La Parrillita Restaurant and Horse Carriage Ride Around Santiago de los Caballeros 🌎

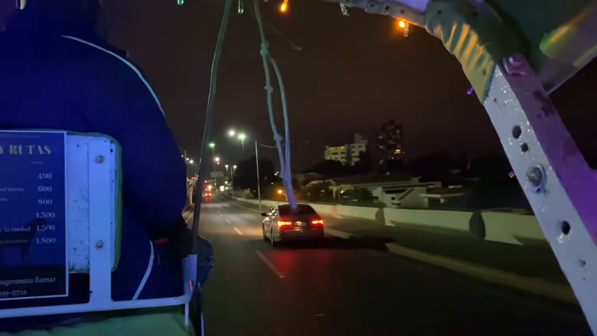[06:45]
This is the highway we go too. We go to the house every day.